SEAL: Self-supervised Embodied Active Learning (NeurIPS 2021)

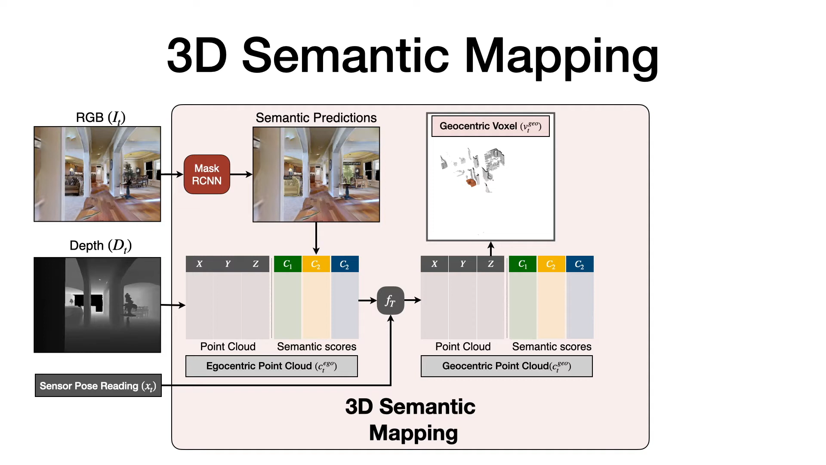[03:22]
Each point in this ecocentric point cloud is associated with the corresponding semantic predictions. The ecocentric point cloud is converted to a geocentric point cloud using geometric transformations based on the agent pose. This geocentric point cloud is then converted to a geocentric voxel representations using geometric projections. This voxel representation is aggregated over time using channel-wise max pooling to get the 3D semantic map.
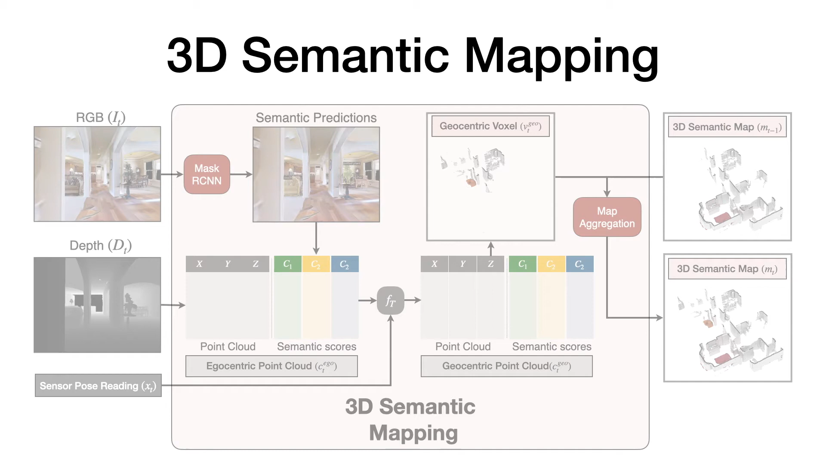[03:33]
This is an example of the 3D semantic mapping module.
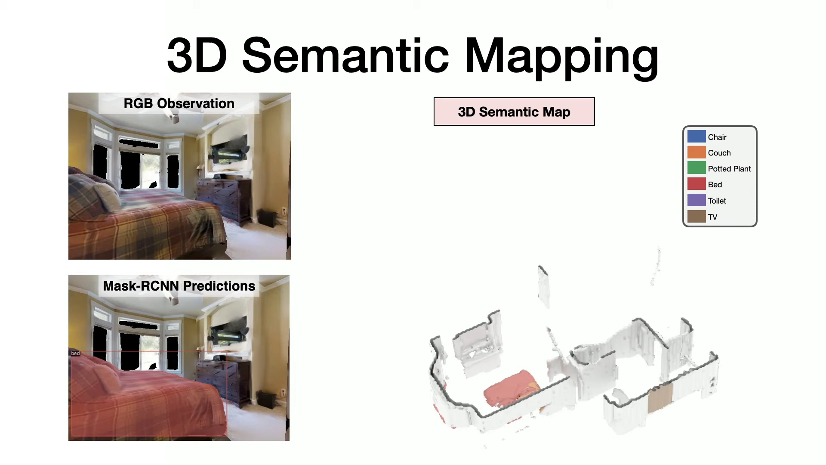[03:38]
The sequence of RGB images and the corresponding pre-trained mass car scene predictions are shown on the left and the predicted 3D semantic map is shown on the right.
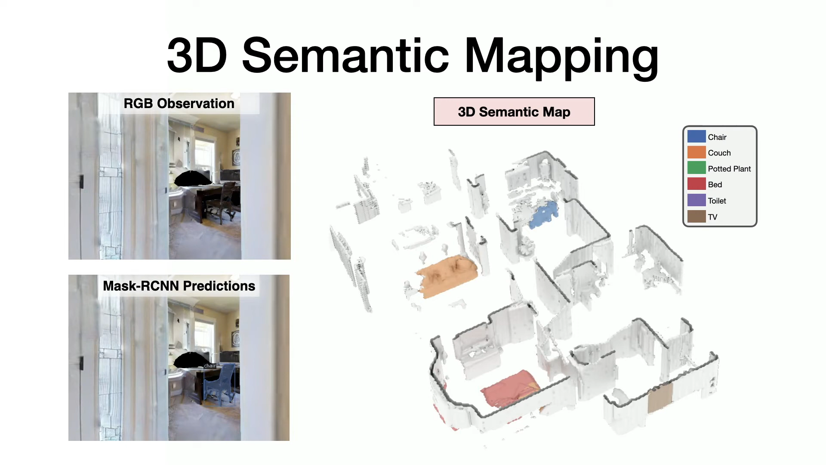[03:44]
Different colors in the 3D semantic map denote different semantic categories.
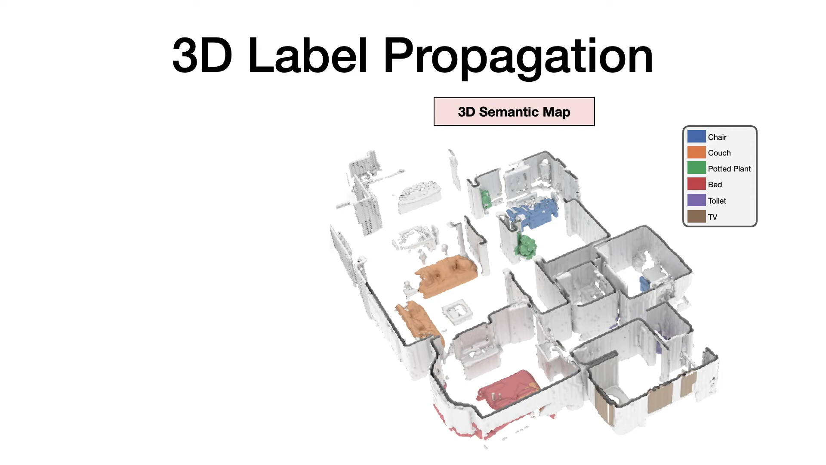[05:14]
The instance label for each pixel in each observation is then obtained by using ray tracing in the labeled 3D map based on the agent's pose. Pixel-wise instance labels are then used to obtain masks and bonding boxes for each instance. Note that this labeling process is completely self-supervised and does not require any human annotation. Here we see an example of the pre-trained mask Cassianon not detecting a couch and a chair,
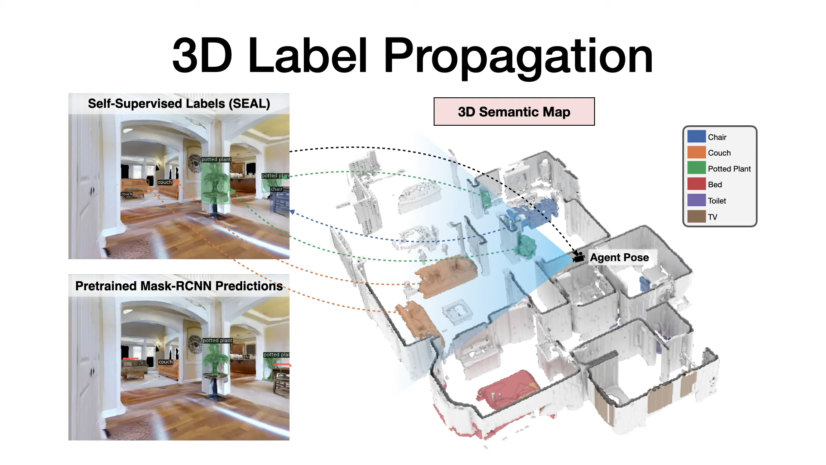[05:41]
but the self-supervised labels obtained using seal are correct. This is because these objects were detected with high confidence in other observations in the trajectory. And here we see another example of the pre-trained mask Cassianon incorrectly detecting a chair, but the self-supervised labels obtained using seal are correct. The set of observations in the trajectory and the corresponding labels
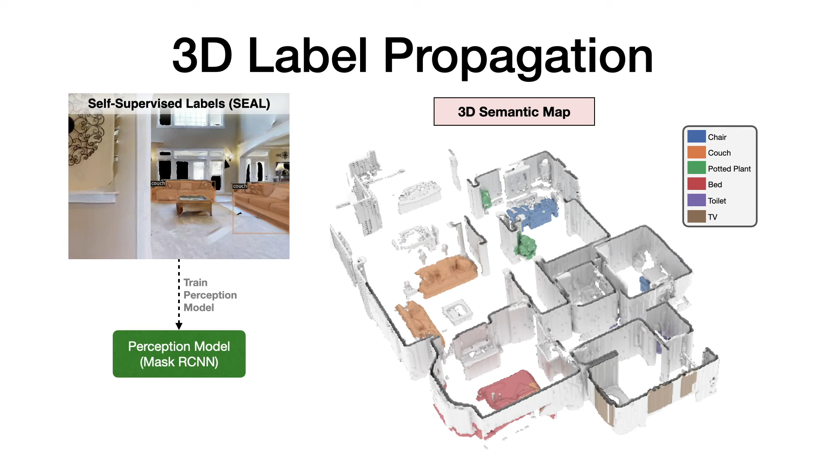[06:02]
obtained using self-supervised 3D label propagation are then used to fine-tune the pre-trained mask Cassianon. We use the gibson data set with the habitat simulator for experiments consisting of 25 training and 5 test scenes.